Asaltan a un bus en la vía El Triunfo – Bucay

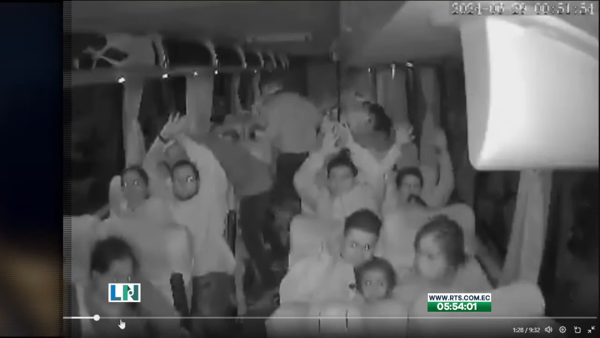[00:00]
asalto. Vean ustedes lo que ocurre en este bus. Parece intercantonal. Ahí están los facinerosos comenzando a despojar a los usuarios de esta unidad de sus pertenencias. Vean ustedes cómo los amenazan.
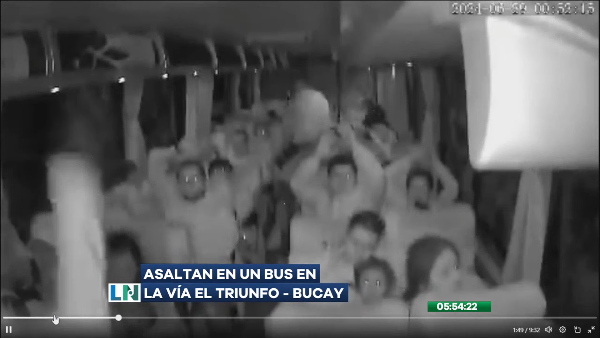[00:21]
Uno está adelante, otro atrás, terminando de hacer el trabajo sucio, mientras que el que está adelante, Alison y amables televidentes, los apunta, y se puede ver al inicio del video, con un arma de fuego, amedrentándolos, mientras también despoja a los pasajeros que van en la parte de adelante del transporte,